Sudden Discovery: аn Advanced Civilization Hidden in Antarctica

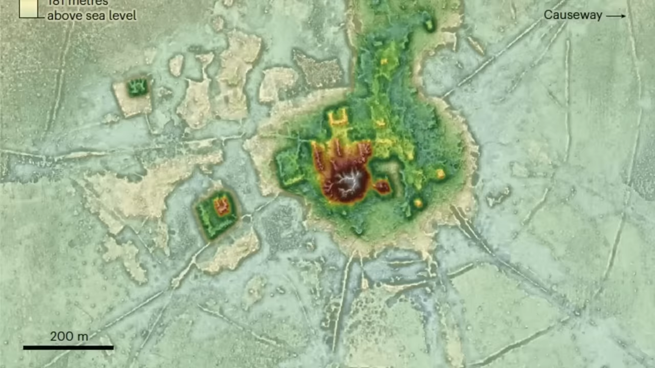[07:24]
they discovered a complex network of canals and the remains of several stone pyramids.